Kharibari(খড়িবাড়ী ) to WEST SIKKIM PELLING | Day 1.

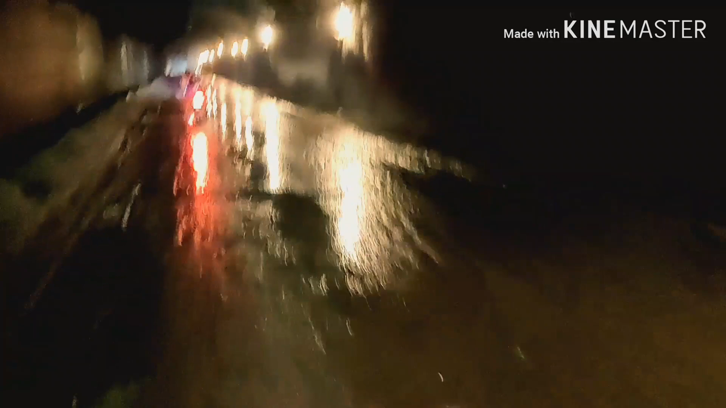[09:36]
लाइट कुलो भालो काज कोर्चे ना, बाइके लाइटे रो पड़ी,